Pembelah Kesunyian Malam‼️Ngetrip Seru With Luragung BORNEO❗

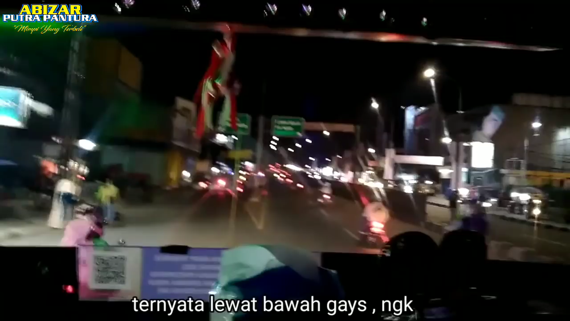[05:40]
Udah naik flyover ya? Lewat tuh.
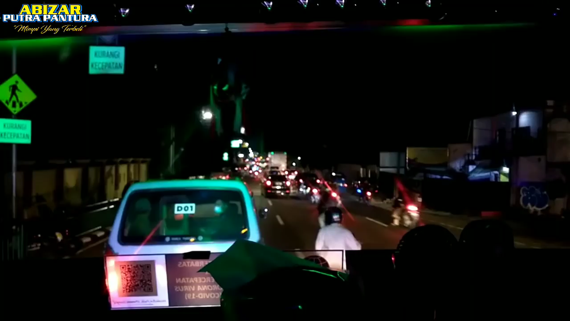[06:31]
Lebak Bulus jam 8 lebih 12 menit.
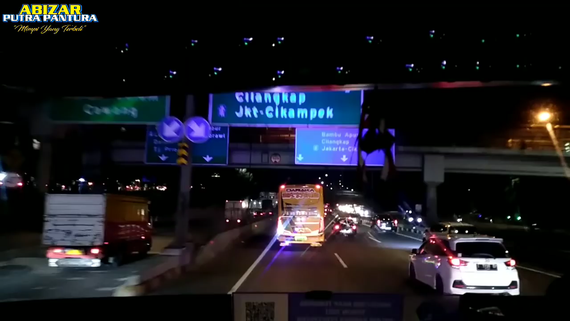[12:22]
Dulu nih di tol Jatiwarna. Exit dulu kita mau ngambil sewa.
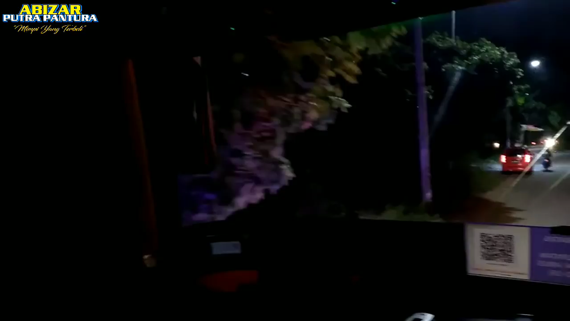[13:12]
bawa orang 5 sama motornya. Jadi kita exit tol Jatiwarna dulu.
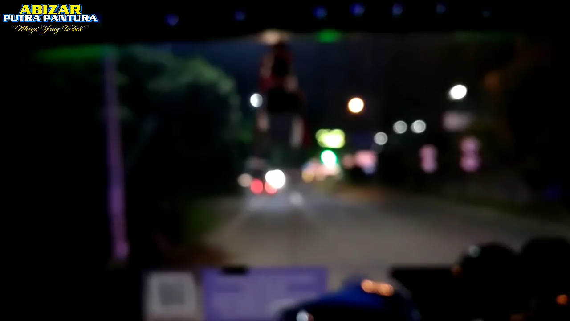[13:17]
Oke, jam
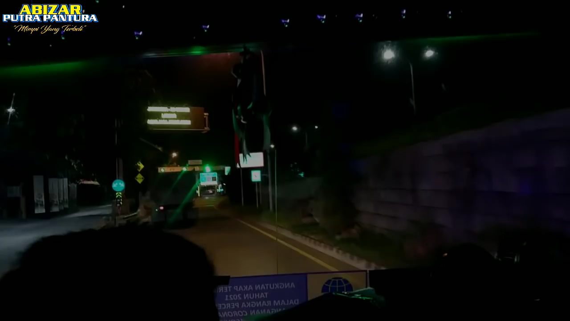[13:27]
1. Oke, langsung masuk tol lagi nih. JTO Jatiwarna 1.